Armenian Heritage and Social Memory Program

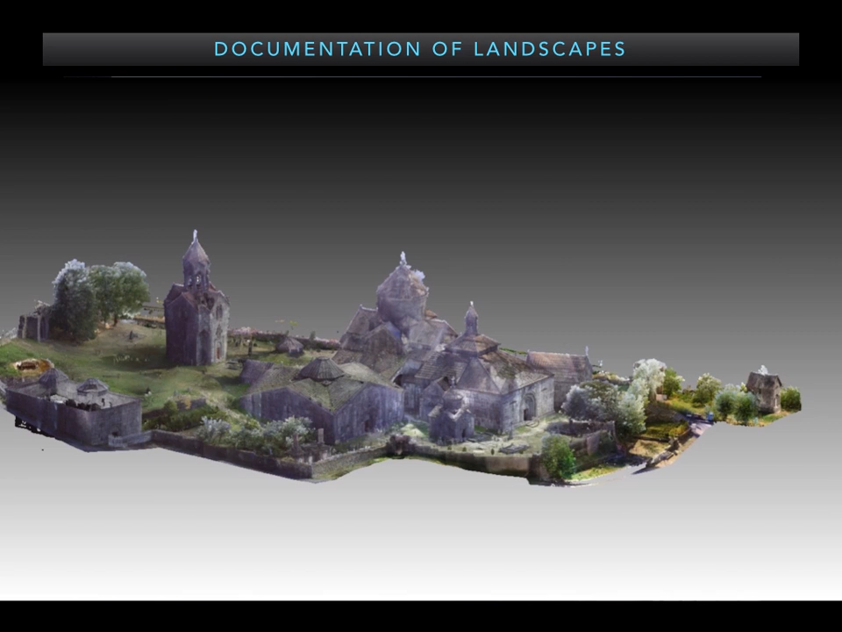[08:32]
including 3D and terrain analysis of the landscape in its full entirety. Complete forensic type analysis of the entire complex can be conducted using these data,
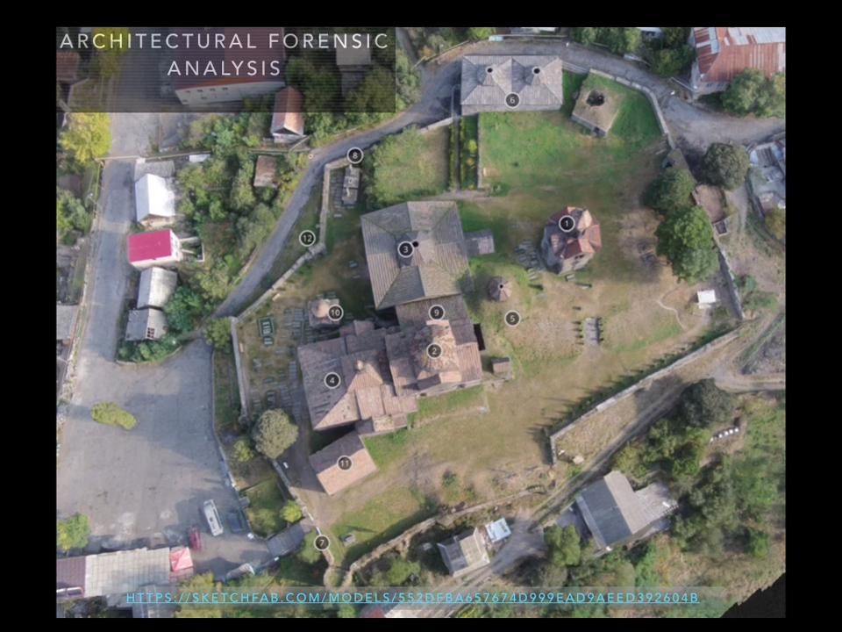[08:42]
including the presentation and representation of the most accurate mapping of the site to date.
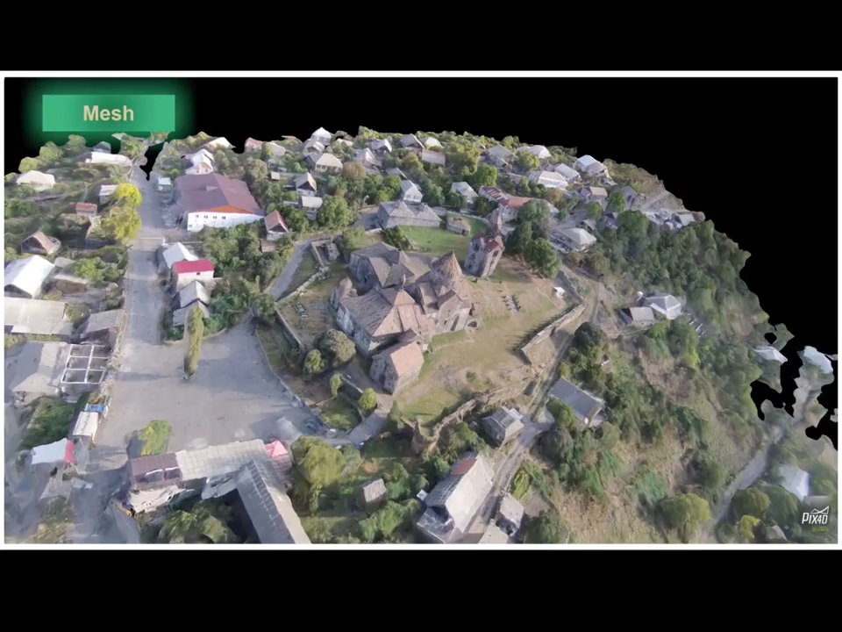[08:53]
Public sharing and engagement using these data, including this presentation online of 3D models,
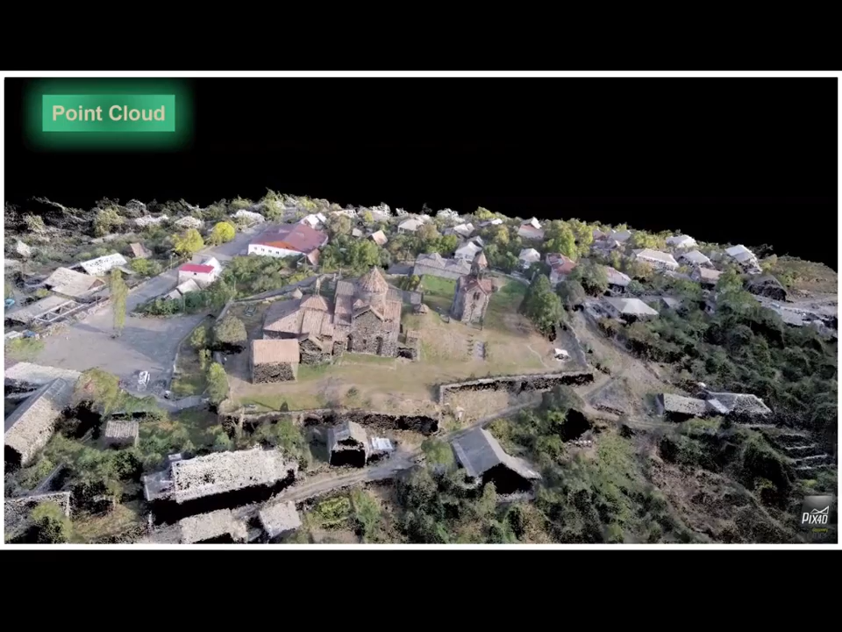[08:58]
here showing data collected across the site using drone-based photogrammetry technologies
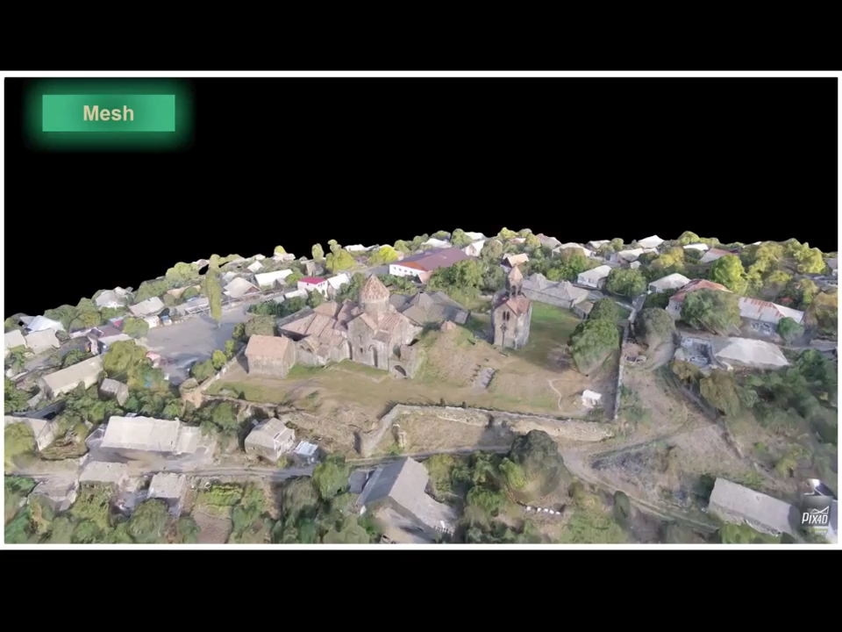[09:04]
and providing an animated 3D tour of the site.
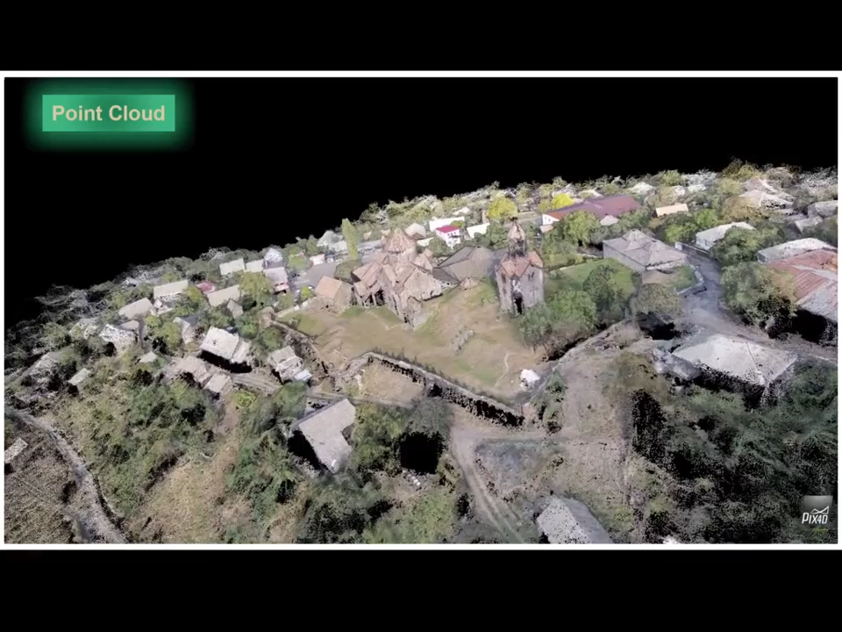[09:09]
The 3D renderings and models can be used to make and show these landscapes in ways never before possible.
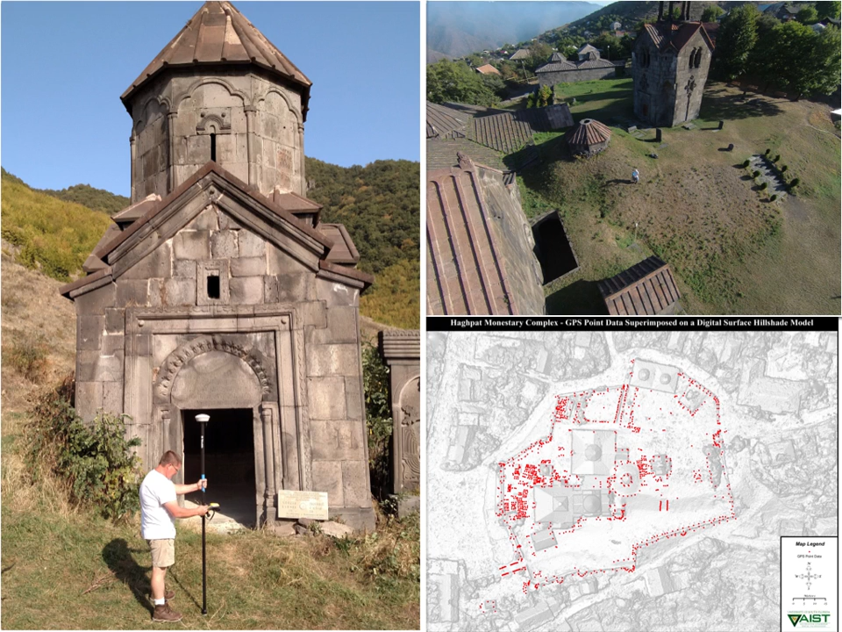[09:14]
Additionally, we performed ground-based surveys, capturing and verifying spatially accurate details across the site and associating important attribute and conditional information with positions using survey-grade global positioning systems.
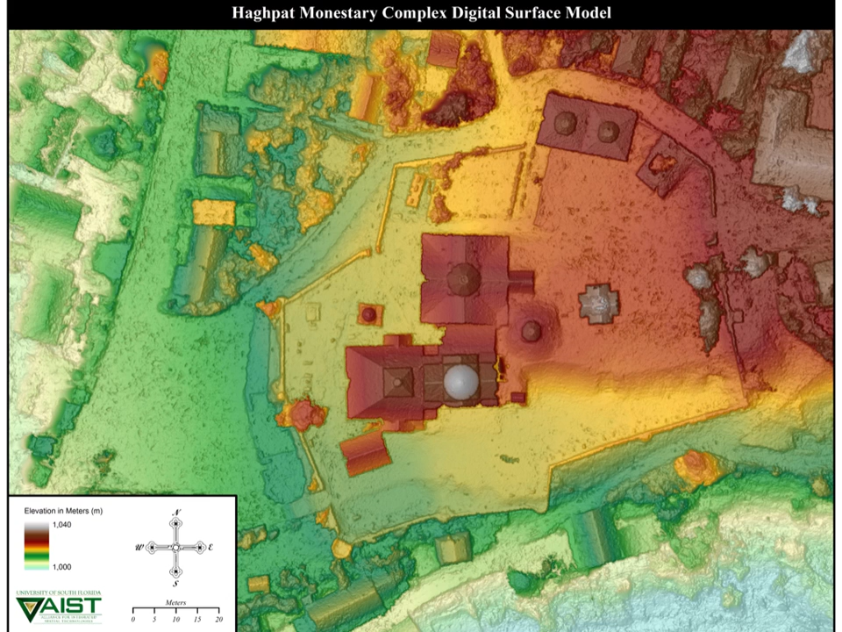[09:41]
Brought together, the GPS and other geolocation information collected are providing us with highly accurate maps and cartography, able now to see microtopographic features and details, showing the entirety of the built environment and terrain and elevation features. From these digital terrain models, accurate map products reflecting the extent of the complex features can be made, allowing researchers as well as the public to see and understand the landscape better,
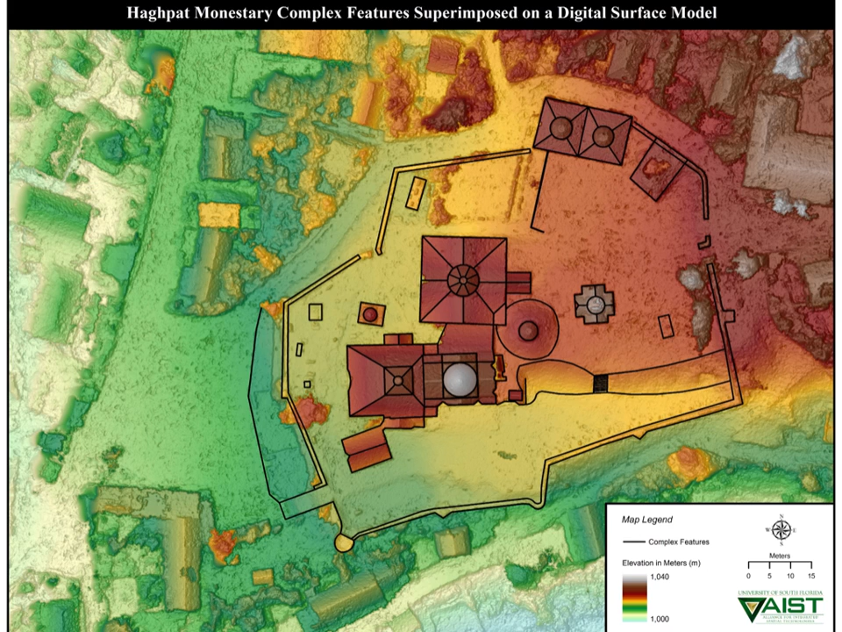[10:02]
and as well assess changes to the site through time. Here we see a comparison of our mapped site features with a historic map of the site,
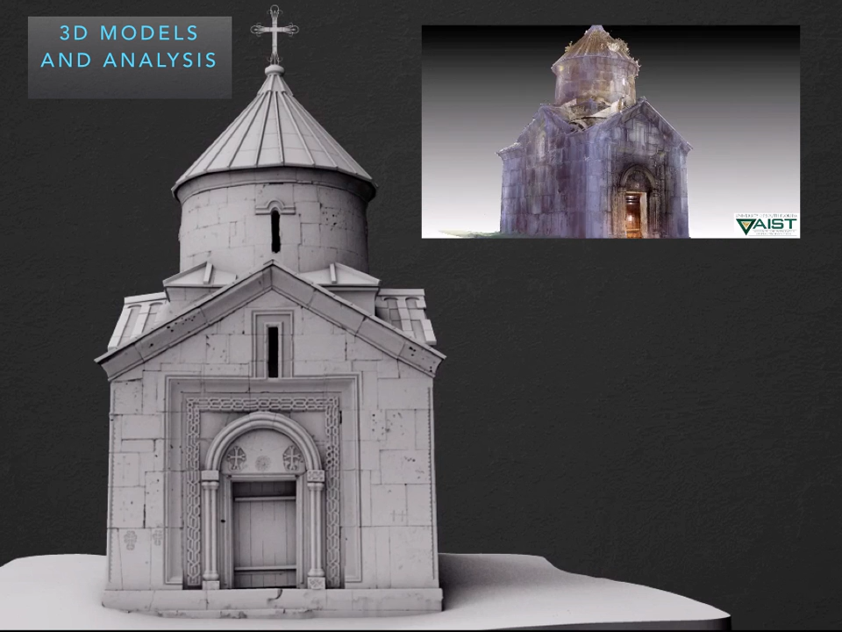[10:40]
We can literally slice open or fly through architectural features in order to understand and share how they're built and constructed, and their conditional assessment through time.
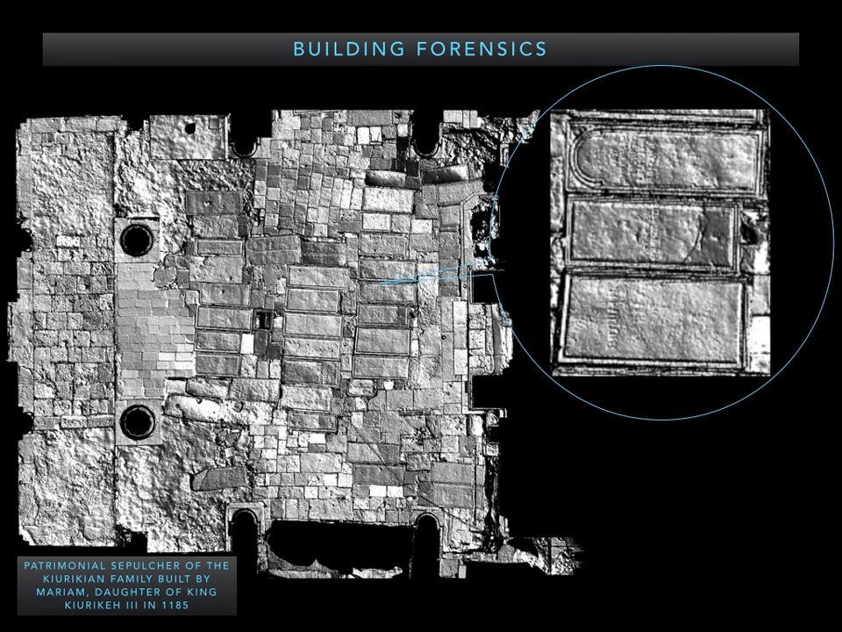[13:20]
We can also examine temporal aspects of the building episodes, as seen here, with a wall extending over tomb features. We can use these same data to extract and
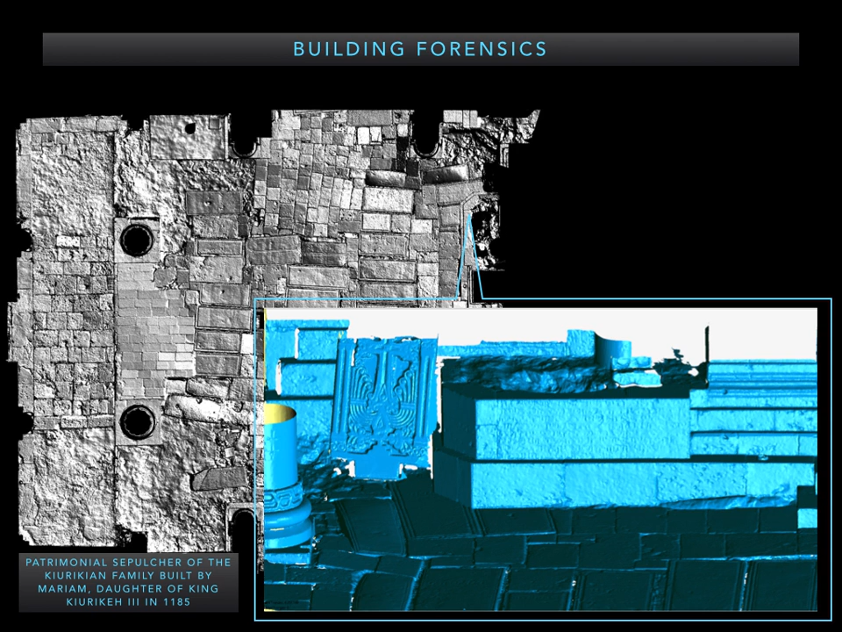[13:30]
visualize detailed features relating to position relationships and burial features. Here we see and can examine where, in fact, tombs are placed and how they may relate to one another.
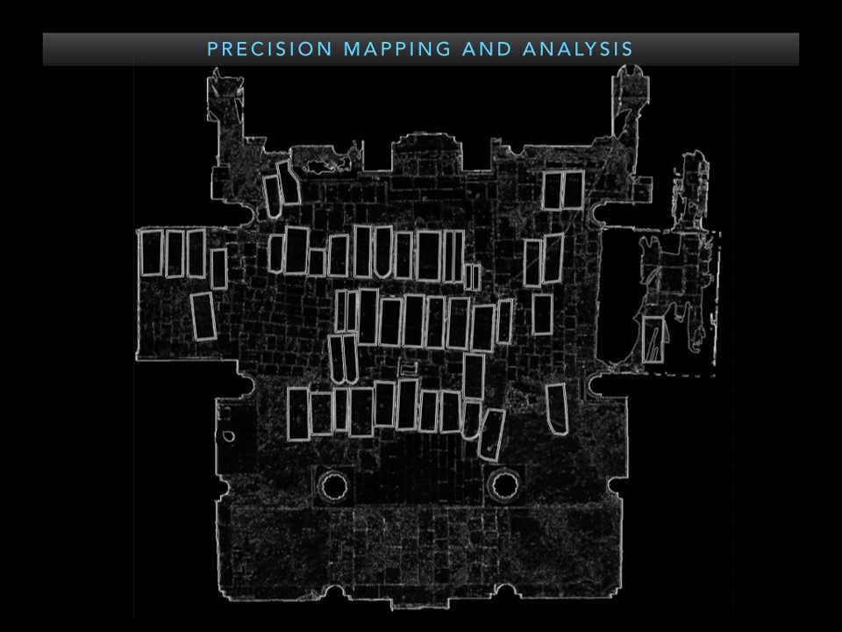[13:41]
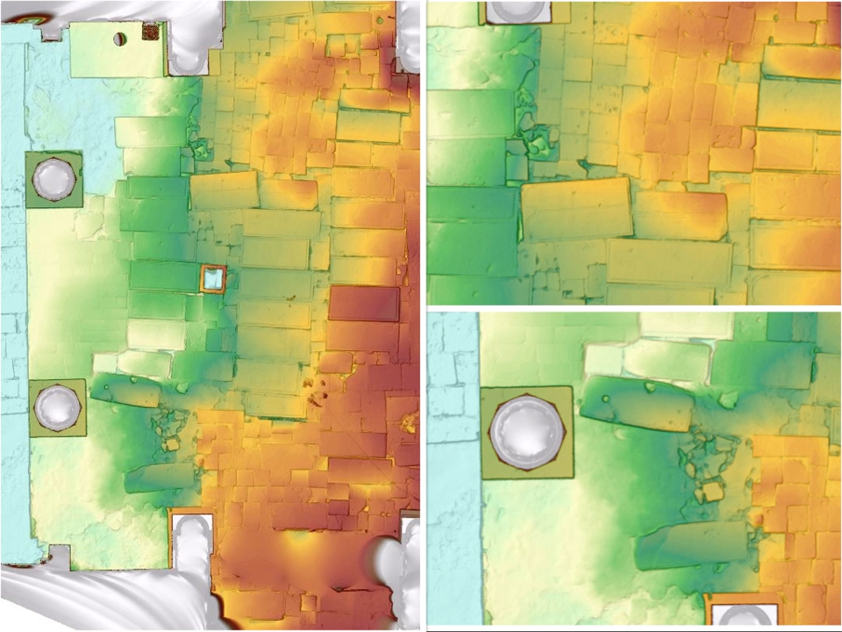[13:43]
We can also examine shifts and changes occurring to the surface of the features, causing differences noted here by elevational change seen by color gradation, where we can see micro or millimetric level changes in the topographic area. Using these high resolution techniques, we can, for example, see where the floor is buckling, note problems ahead of time before they become too late to do anything about them.
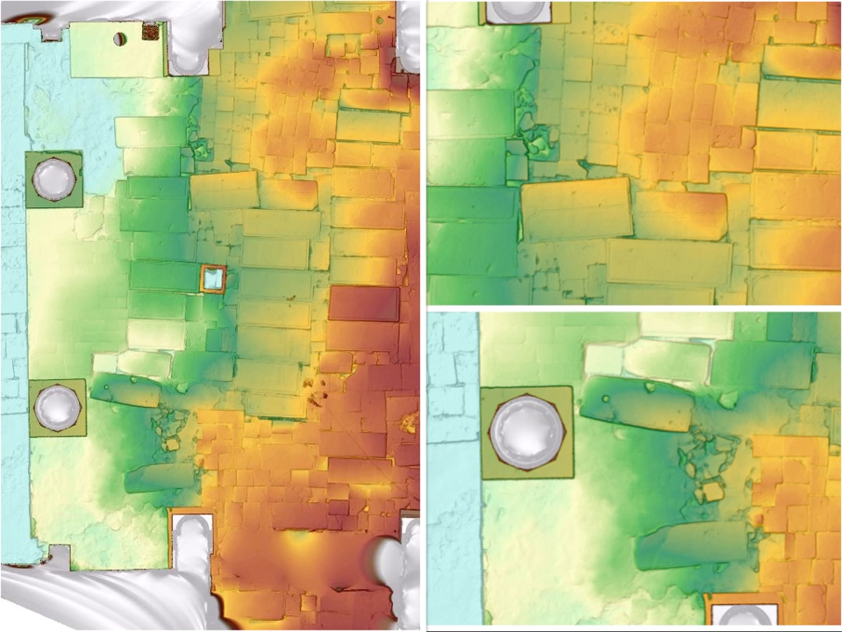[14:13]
We can also look at deterioration of the structure and look at ways to conserve and protect this going forward.